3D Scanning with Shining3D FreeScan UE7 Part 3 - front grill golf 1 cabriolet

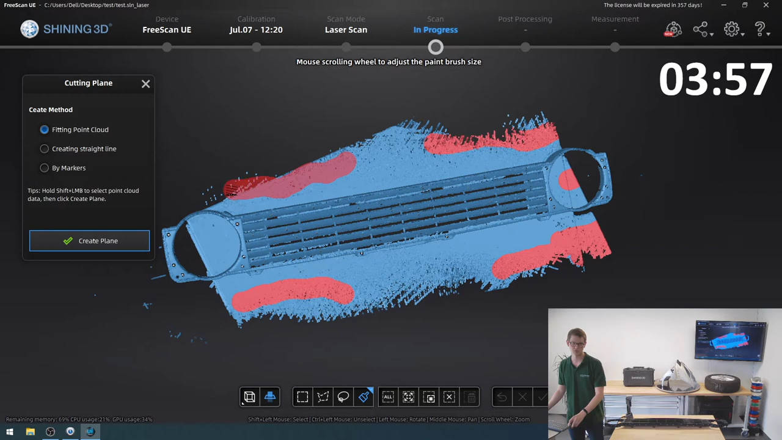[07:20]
So let's just do this. And then I'm gonna click create plane.
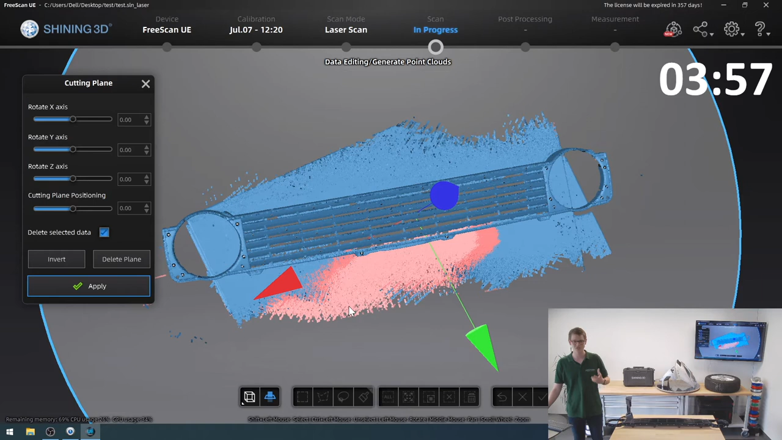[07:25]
And it didn't actually work as nicely as I had hoped, where it just basically selects the whole table for me.
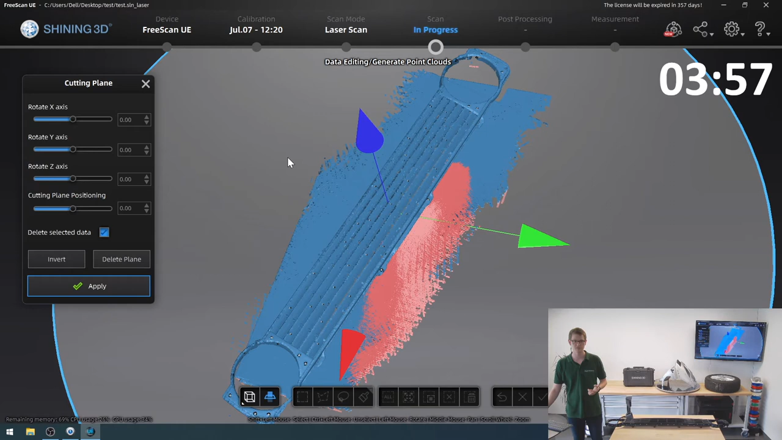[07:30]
But now I can manually raise this a bit until it just gets the table like this, then click apply.
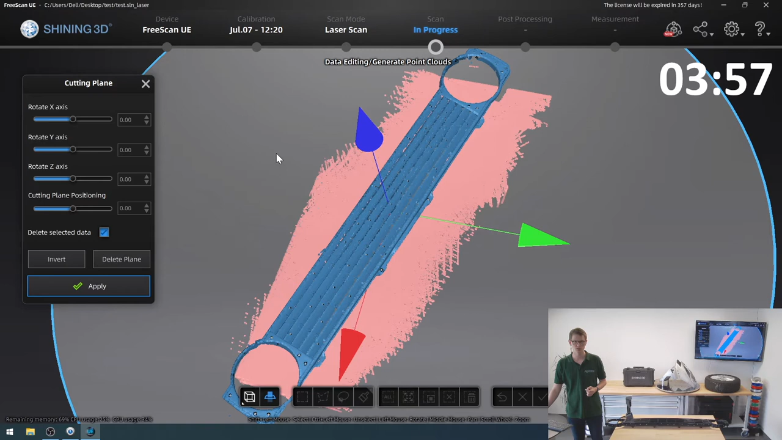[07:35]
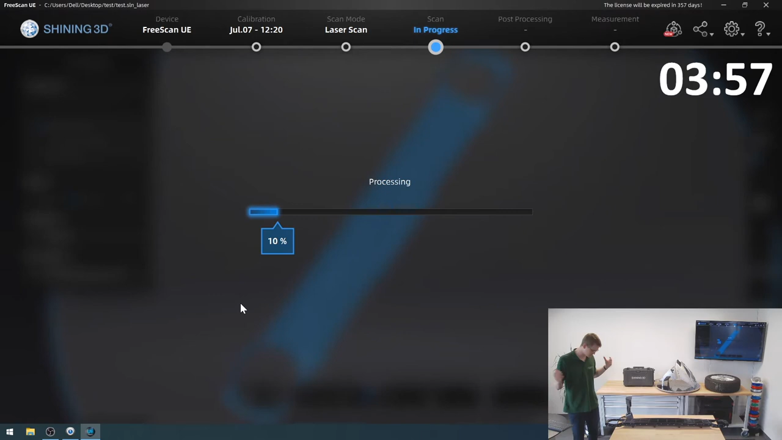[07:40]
And what it does now, it cuts away all the table that I scanned, but it should hopefully have left,
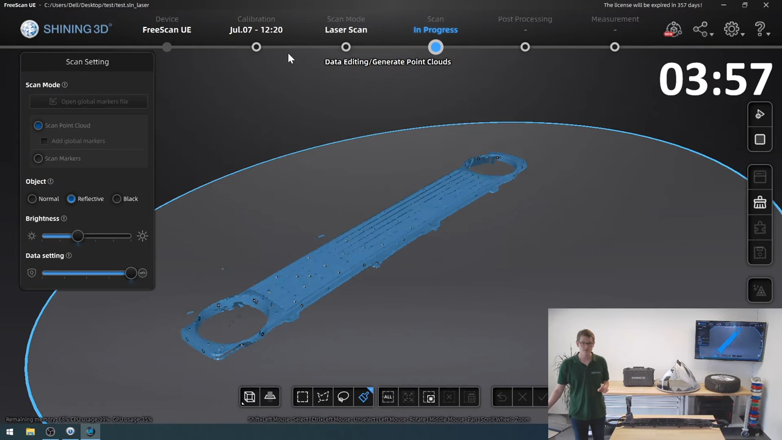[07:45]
and yes, it does look good,
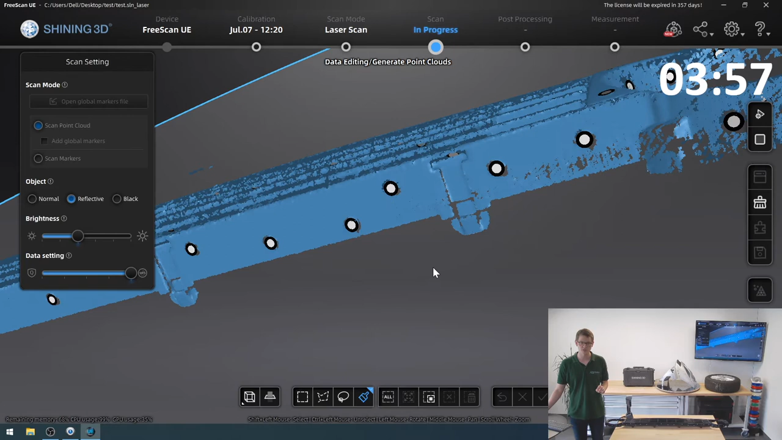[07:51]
left all my connectors here alone that I did pick up as well that are resting on the table.
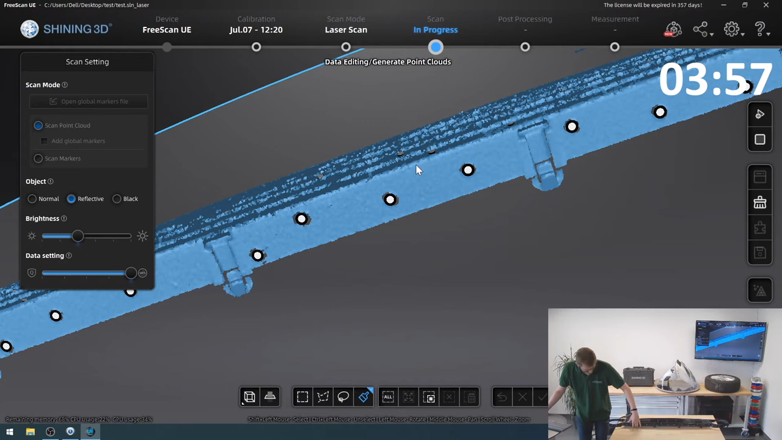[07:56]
You have to keep in mind, that's what's touching the table is this connector right here, and the cutting plane only eliminated the table,
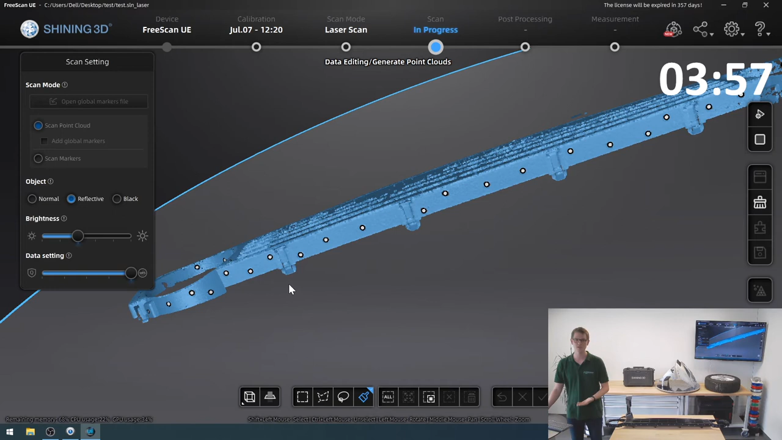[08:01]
left all of these connectors intact, so I can have them in my scan result.
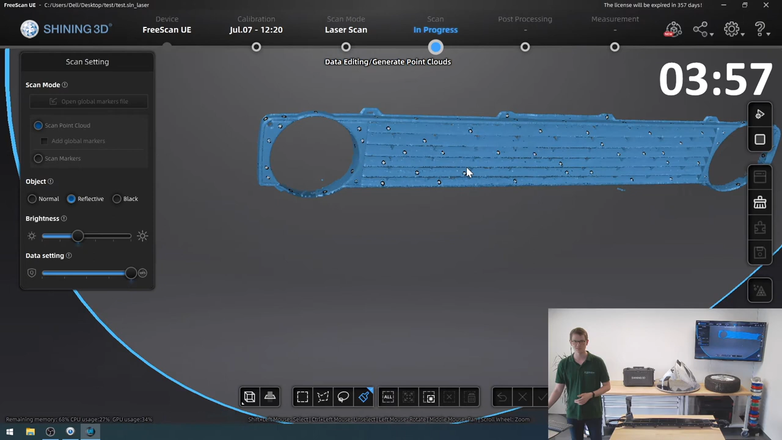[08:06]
I can see them. I've got these front connectors as well.
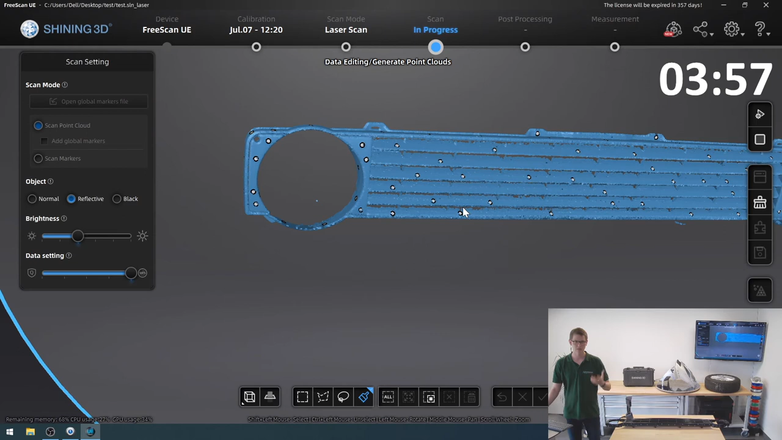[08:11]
So if I wanted, you know, to have this in a CAD program, a CAD software, in order to determine where my car would need to have a hinge, a snap fit, something like that, this would be entirely sufficient.
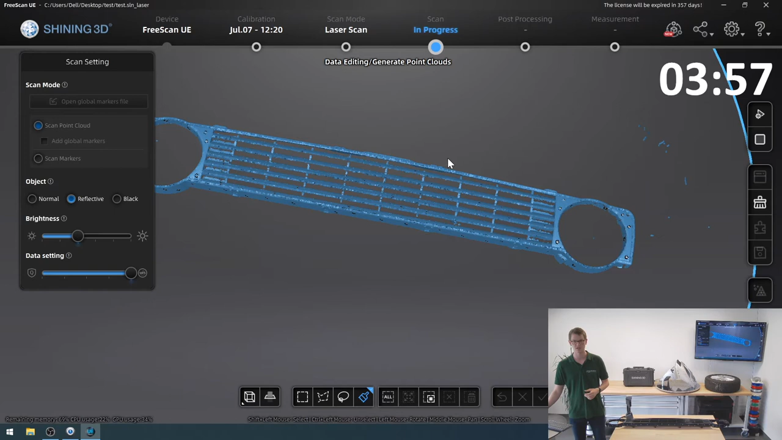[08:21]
I'm gonna let it generate a point cloud out of this, and it is truly impressive.
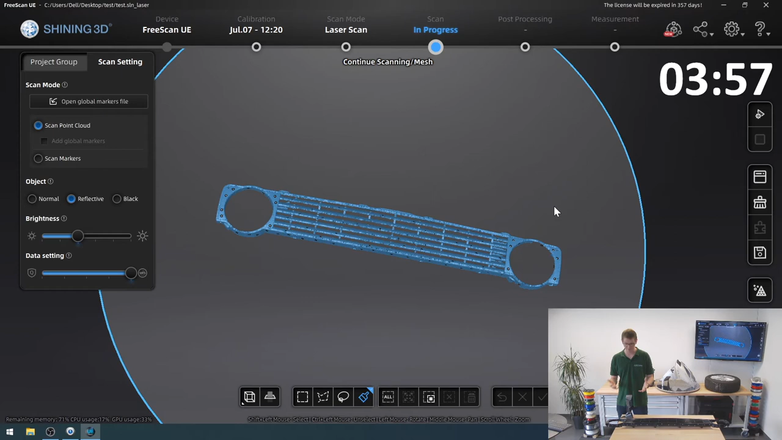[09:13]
It has more laser line crosses. It'll pick up parts even faster. It can the UE11 can capture over 11 million points per second, basically.
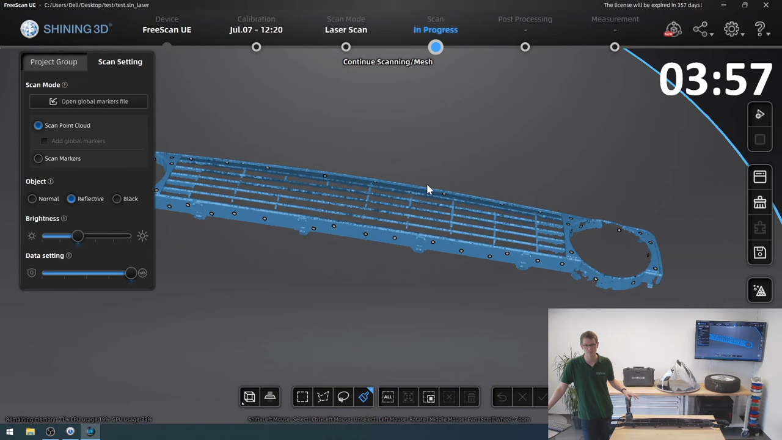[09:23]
And I think I'm quite satisfied with this scan result.
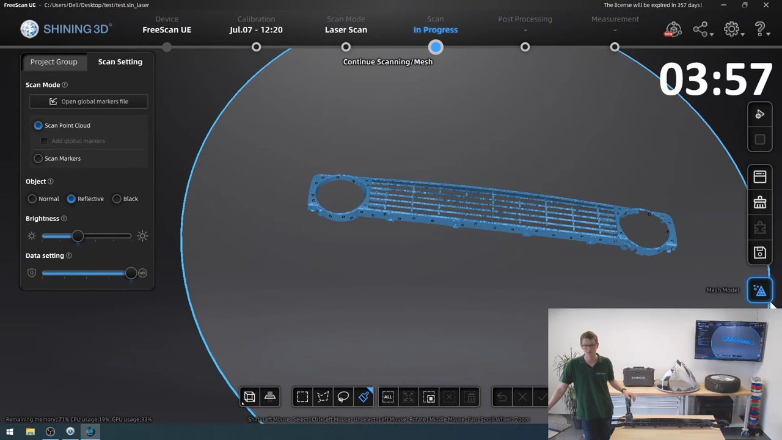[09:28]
I will let it mesh this model.
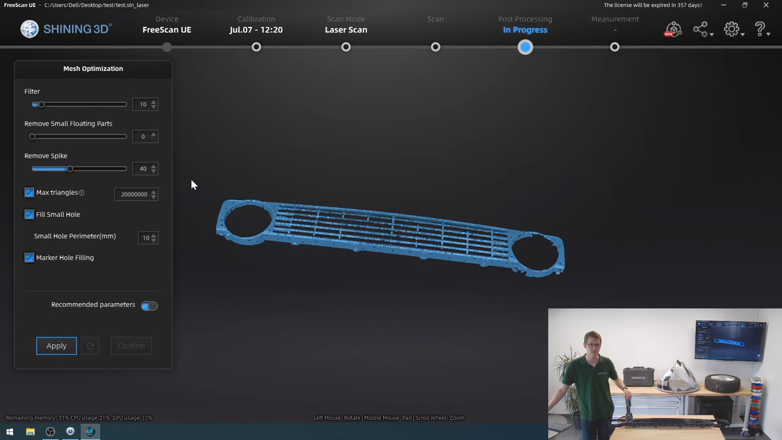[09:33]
It is, once again, an unwatertight model, and I'll actually reduce the filter because I don't want it to remove any of these areas out here of my headlight bays
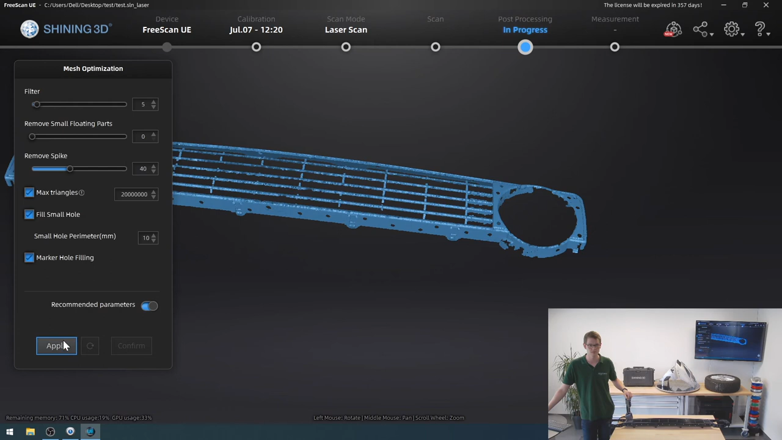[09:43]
because I haven't scanned that much of them.
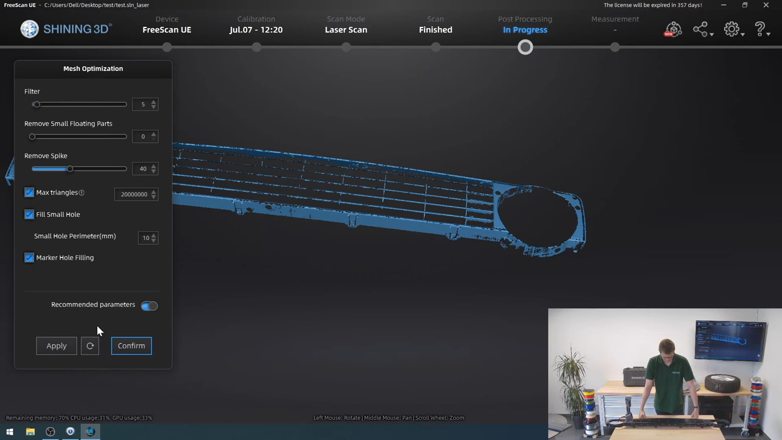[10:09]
Hopefully be satisfied. Let me have a look.
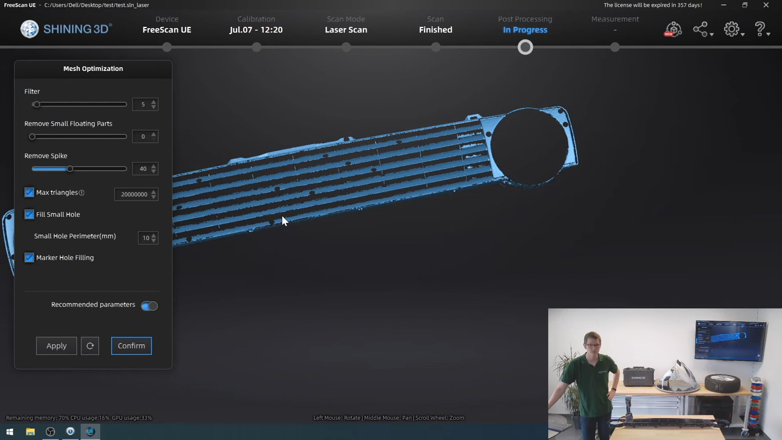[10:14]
I can see all my fins, and what we can see now is that this is an issue with this type of model. My markers are almost
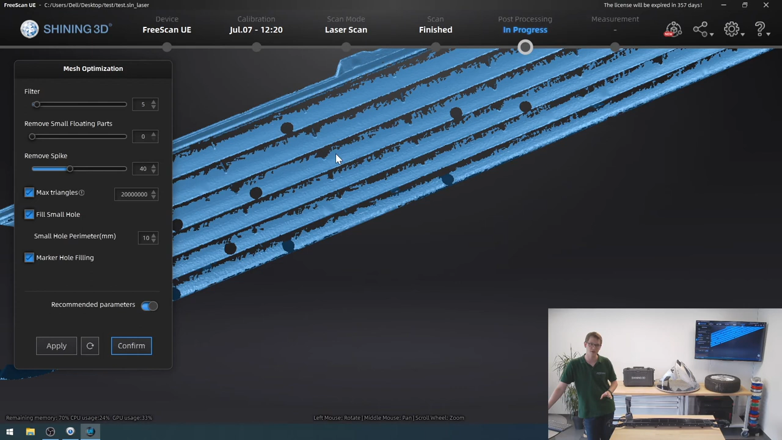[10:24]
always sitting on an edge, which makes it very difficult for the software to close up the holes where the markers were.